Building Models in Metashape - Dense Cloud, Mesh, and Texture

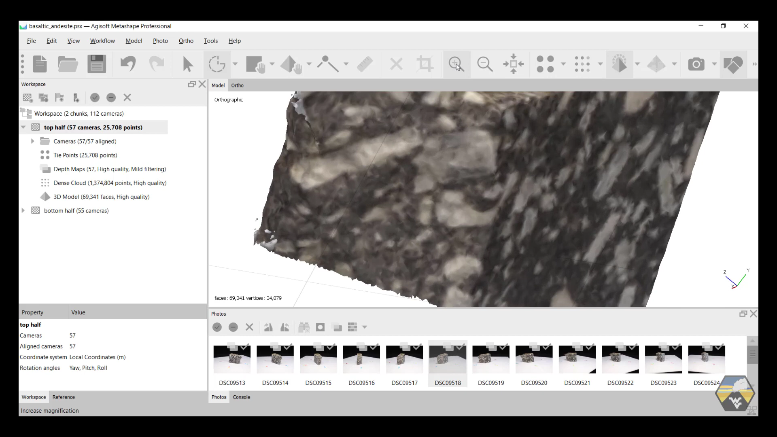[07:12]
If we zoom in, we can see it's really quite grainy. We're looking at the mesh that's making up these facets.
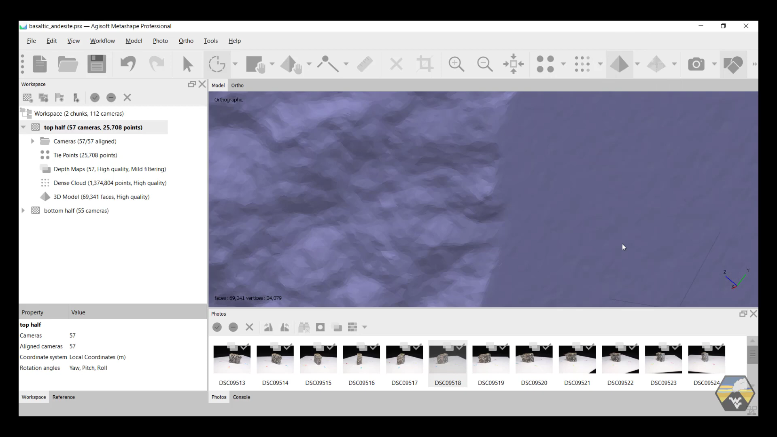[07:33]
And then we can see the mesh as a wireframe. Those are all the little triangles and polygons that have been made where the points in the dense point cloud are nodes.
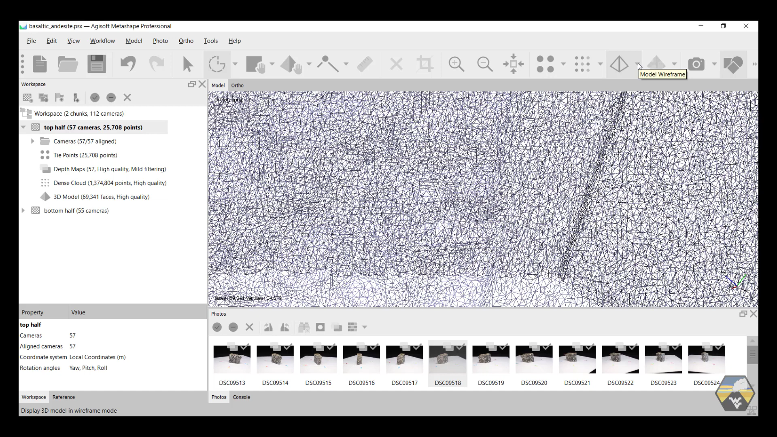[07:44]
If we go back to the shaded image, you can see when we zoom in, it's really not very good quality.